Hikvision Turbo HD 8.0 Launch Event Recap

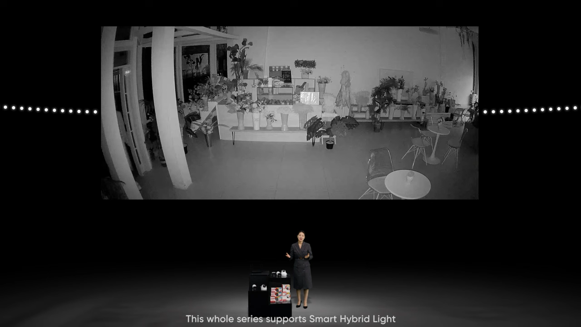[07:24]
Besides two-way audio, this whole series supports smart hybrid light.
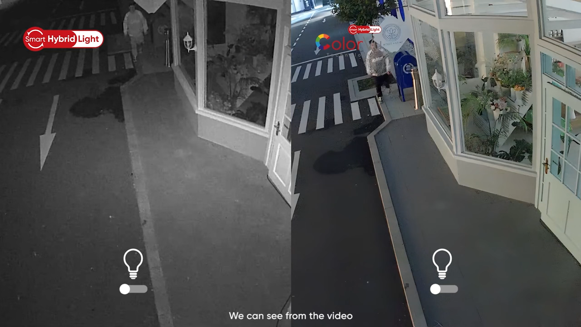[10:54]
We can see from the video, at NAND for smart hybrid light cameras, the default image is infrared.
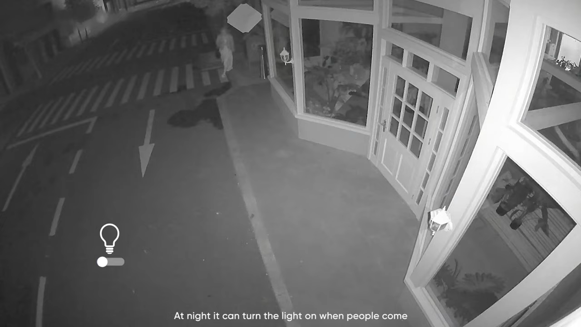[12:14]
At NAND, it can turn the light on when people come and turn the light off when people leave.